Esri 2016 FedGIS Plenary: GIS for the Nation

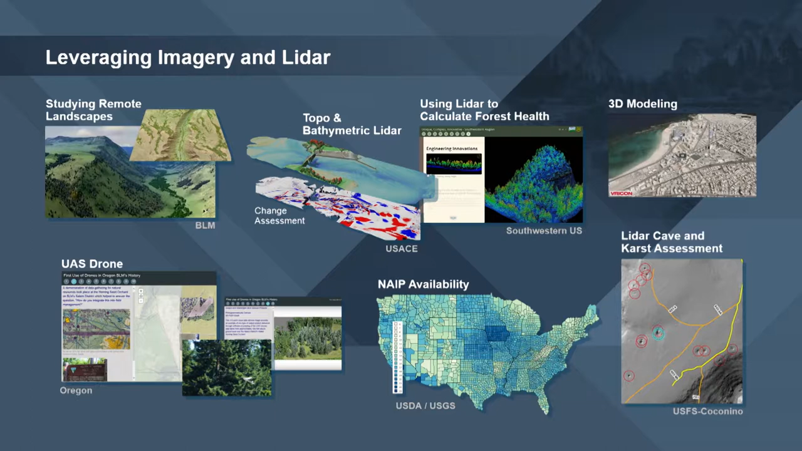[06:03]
Army Corps of Engineers in the center shows change assessment using bathymetric lidar and topographic lidar, showing change as the currents change.